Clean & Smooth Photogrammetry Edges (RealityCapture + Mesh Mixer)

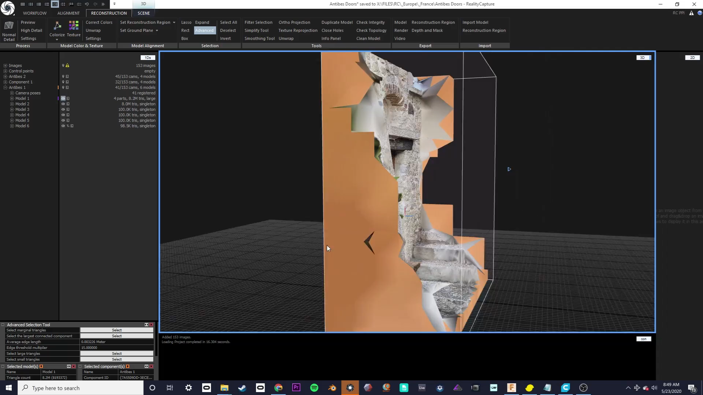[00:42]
What that does is it selects all the triangles that I guess are on the margins. But it doesn't do such a great job, right? I mean it selects the box around the mesh but never these large triangles around.
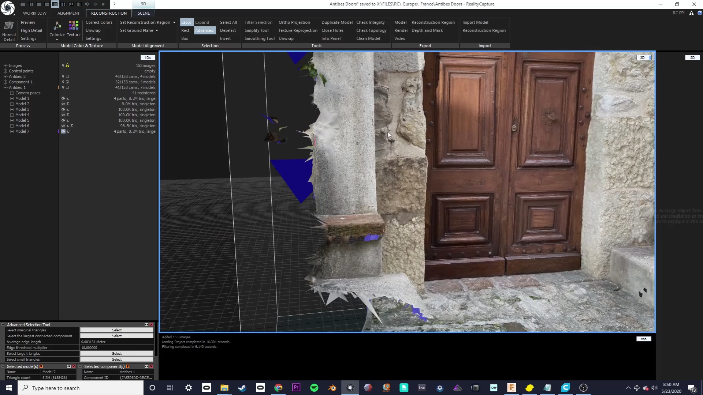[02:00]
For some meshes I guess that's okay if it doesn't matter so much but the result that I want is something with some nice clean remeshed edges.
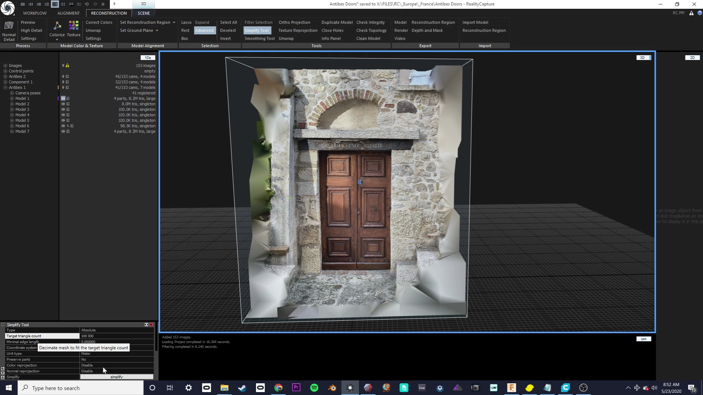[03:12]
If it's not if it's not respecting
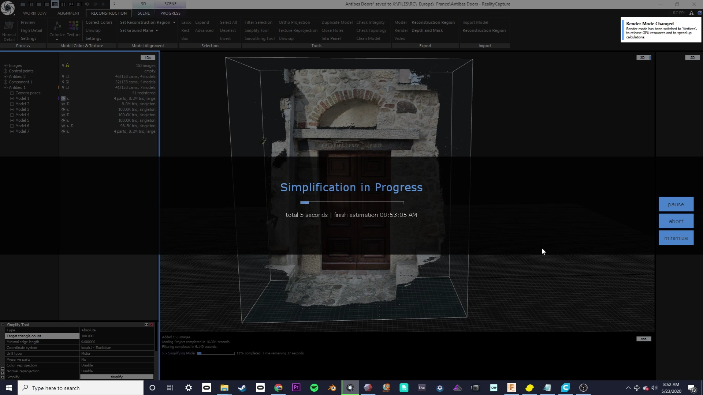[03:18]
target triangle count then you probably have the type in relative or maximum.
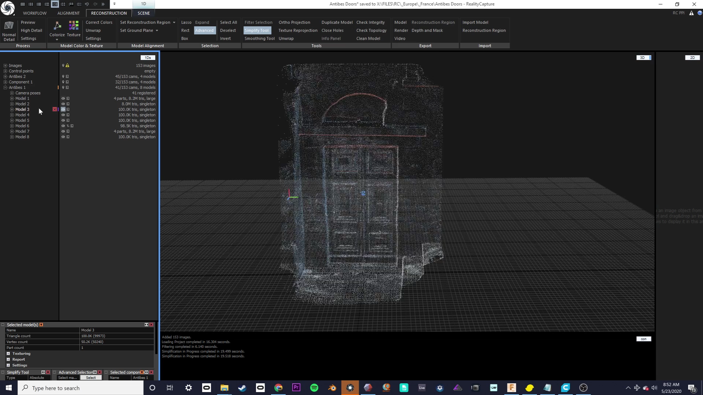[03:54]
Then I realized I had to decimate down to 100k right to post the Sketchfab and then I decimated it to 100k in in RealityCapture and here we go.
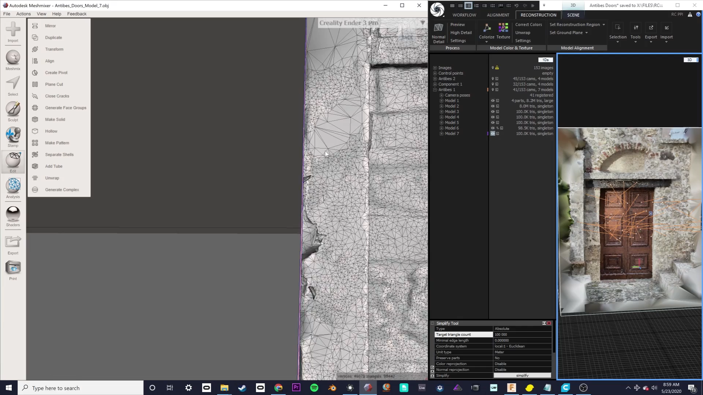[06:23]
See how it's very smooth straight line but it's cut that out. So let's do this for all the edges that we don't want.
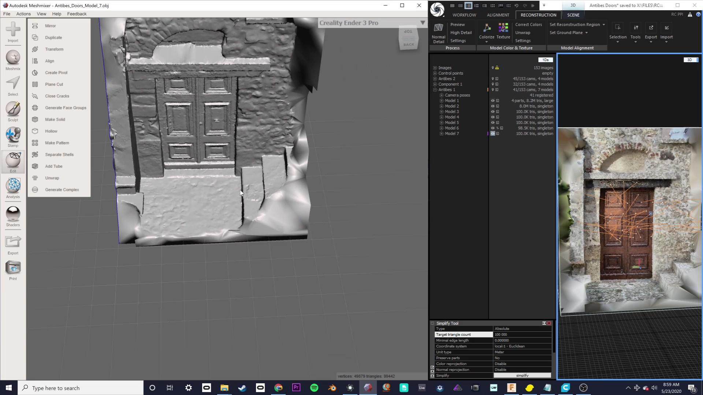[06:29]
Let's say if you press W also you get to see the wireframe.
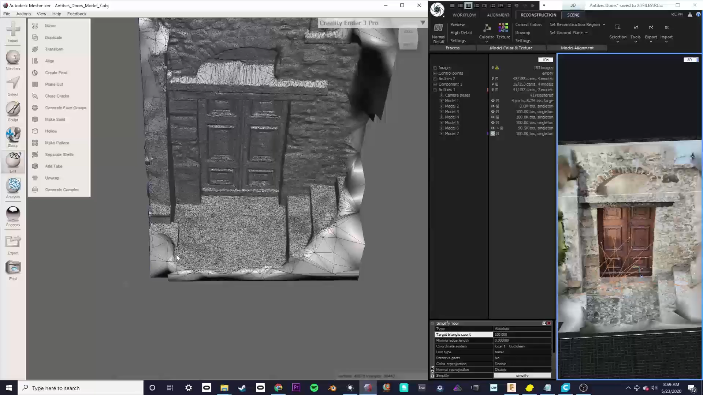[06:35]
Which gives you a good sense of what's photogrammetry and what's not. So let's do this again here. That's decent. You know even the angle matters not that much unless you have things coming up in the Z axis.
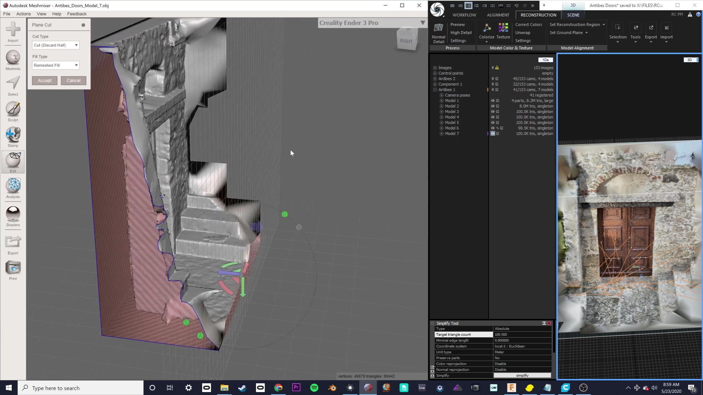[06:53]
So no fill. Boom. That's looking nice.
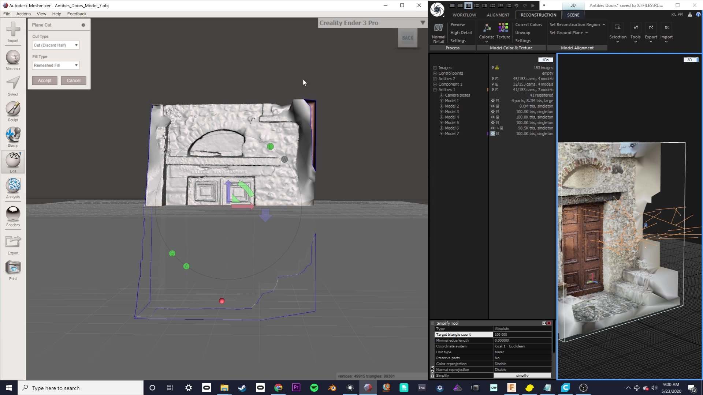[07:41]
Let's try to make it straight just so just for the sake.
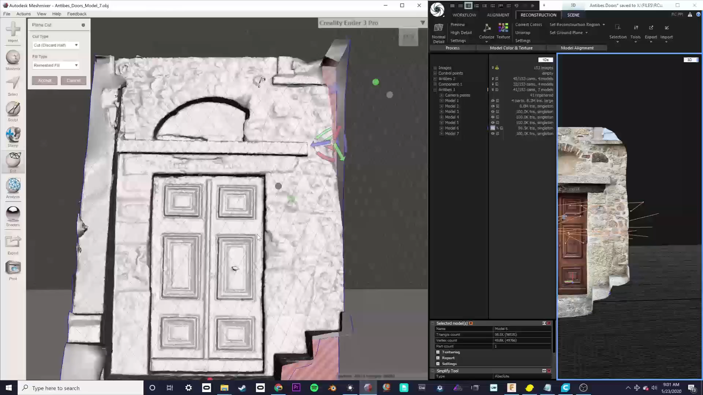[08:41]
It's a little ugly. How did I get it so nice here? I think actually what I did here. Okay.
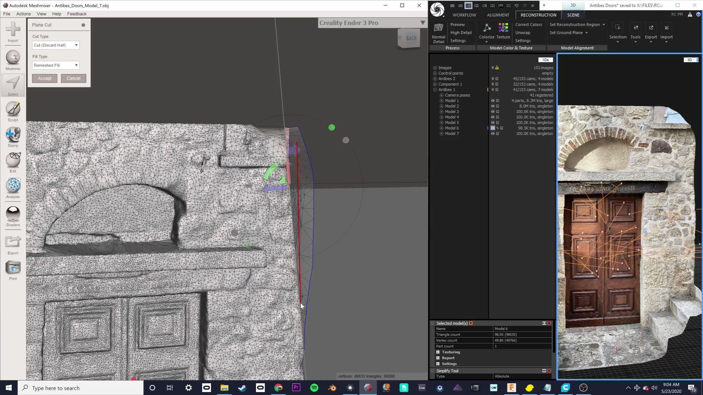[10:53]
Something like that. That looks good. No fill.